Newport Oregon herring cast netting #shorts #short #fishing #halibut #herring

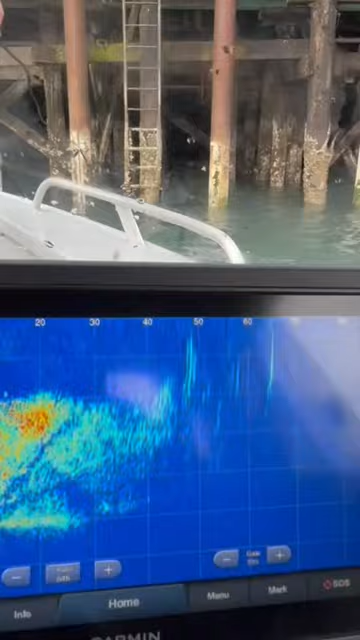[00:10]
That one I can tell. There it goes.
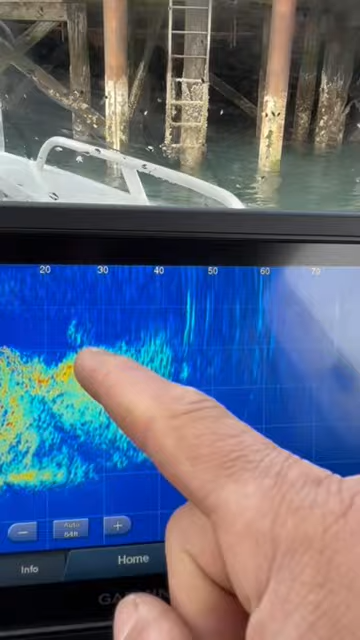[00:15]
You're getting right into the school right now. Let it sink.